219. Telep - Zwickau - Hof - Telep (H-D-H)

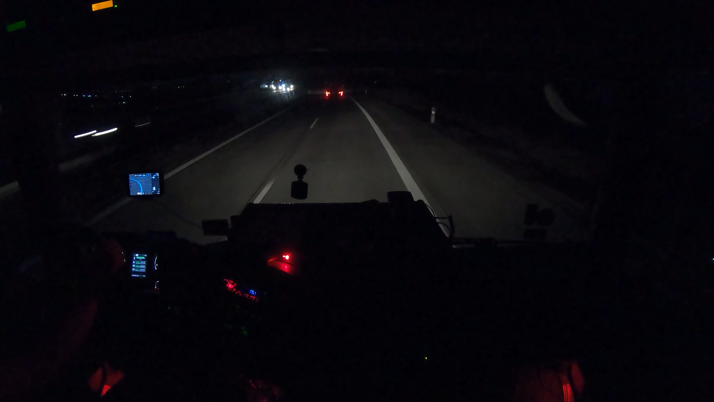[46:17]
autópályán a pillanat. Azt hittem. Jaj, ez meg megkérdezem, milyen út. Megy egy autó.